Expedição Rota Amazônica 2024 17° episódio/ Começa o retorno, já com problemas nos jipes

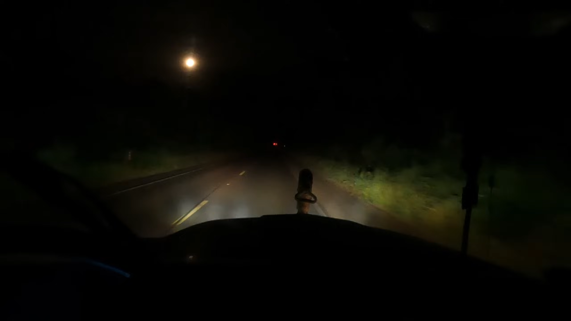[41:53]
Rodou um baita de um trecho atrás ali, sem nenhuma sinalização, sem faixa, sem nada. Horrível a pista. E aí a gente deu uma parada porque o Fábio começou a fazer um barulho. Agora estamos indo devagarzinho aqui, vamos esperar o garupa reportar ali. Deixamos duas coisas soltas lá, apertamos. Vamos ver se era só isso, tomara que seja. Falta 118 km até Vilhena ainda, onde a gente quer chegar.